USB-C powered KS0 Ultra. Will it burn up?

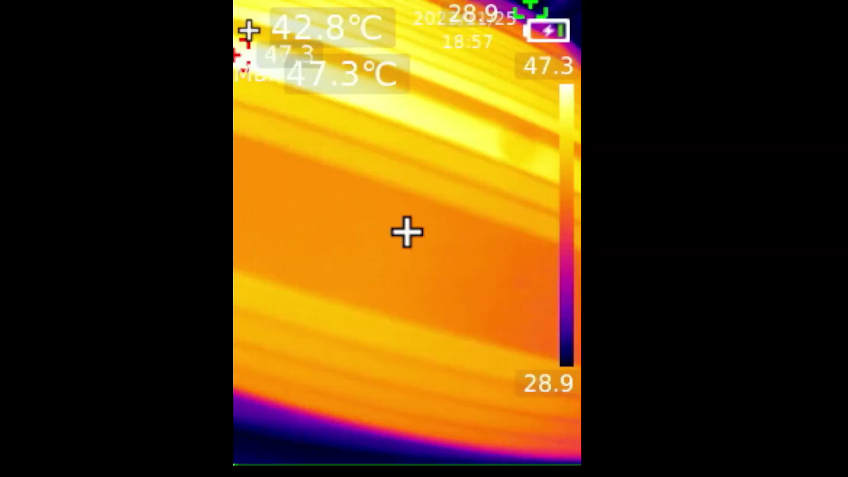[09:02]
On screen: spot 42.8°C, max 47.3°C
let's switch over to my thermal camera here check out the temperature
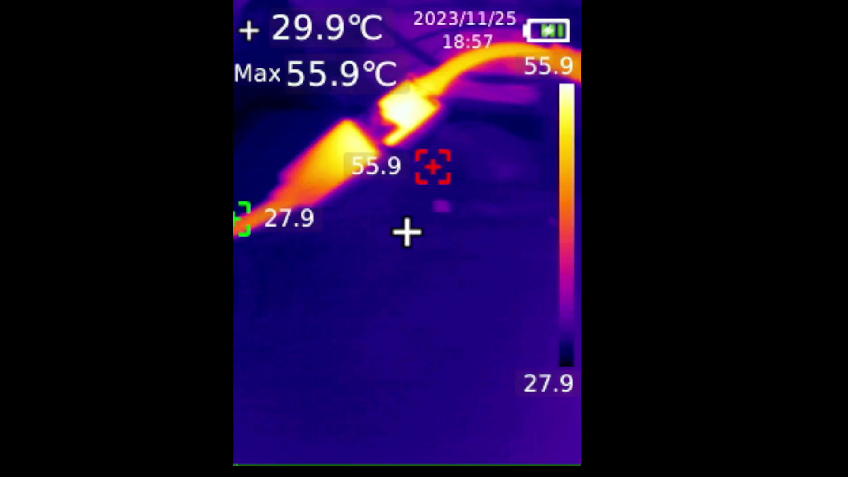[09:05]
On screen: spot 29.9°C, max 55.9°C
just getting pretty hot i don't know if this is gonna work i mean the whole thing is hot so thing gets super hot i wonder what the thermal throttle is on this uh little chip on here maybe it doesn't have one maybe it'll just catch on fire that'll be fun won't it
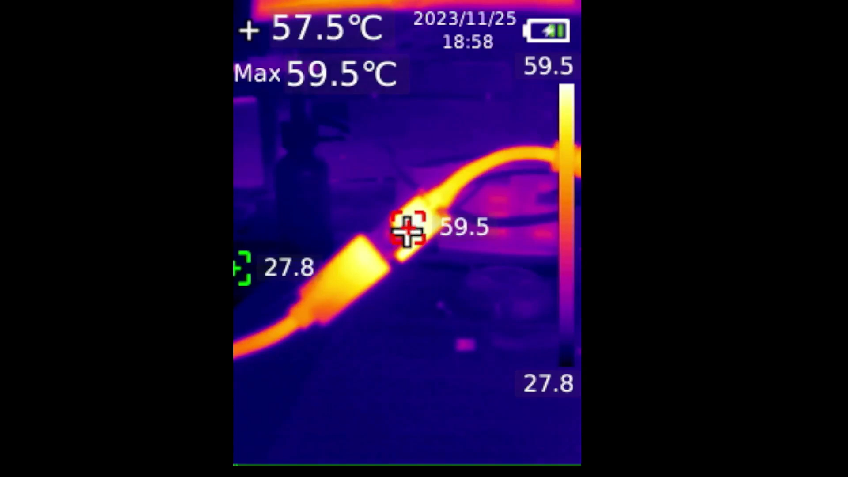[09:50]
On screen: spot 57.5°C, max 59.5°C
i'll let it go for a little bit here and we will see what it's looking like
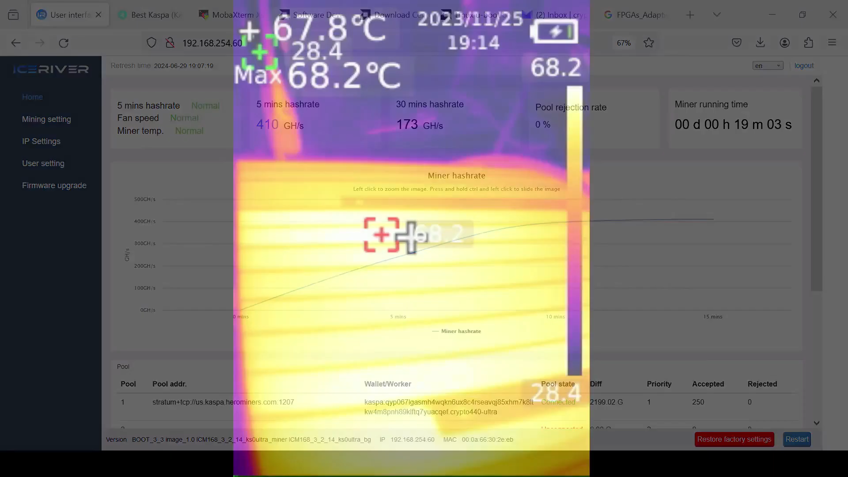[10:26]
On screen: max 68.2°C
man that thing gets hot it's crazy
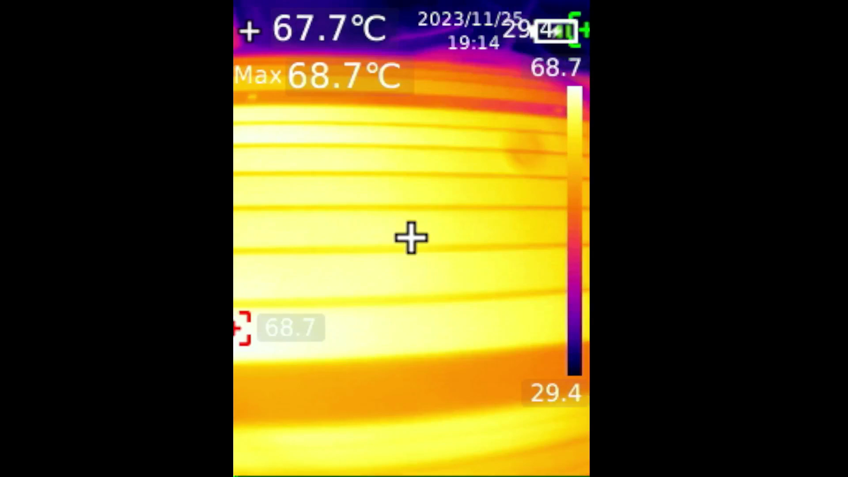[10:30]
On screen: spot 67.7°C, max 68.7°C
red panda this is the one you want to cook an egg on
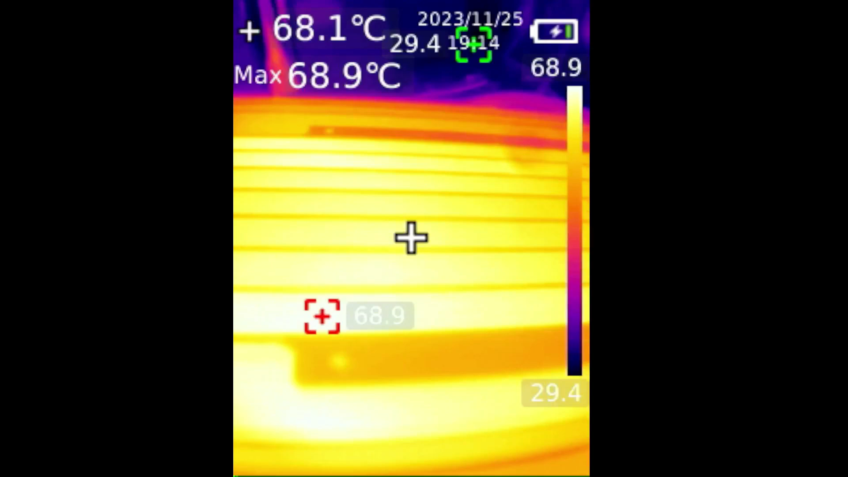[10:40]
On screen: spot 68.1°C, max 68.9°C
all right so we're sitting right at almost 70 degrees on that plug that's about where it was last time i checked it
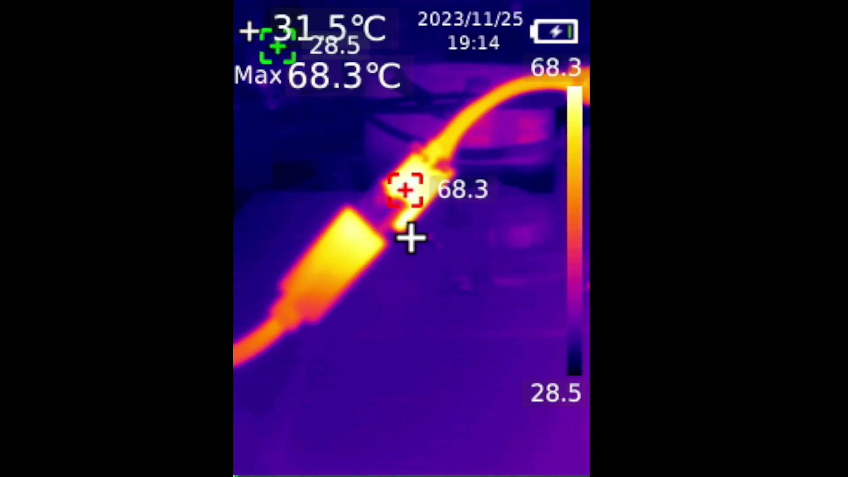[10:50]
On screen: spot 31.5°C, max 68.3°C
seems to be steady right there definitely on the hot side it's on the maximum side but it's working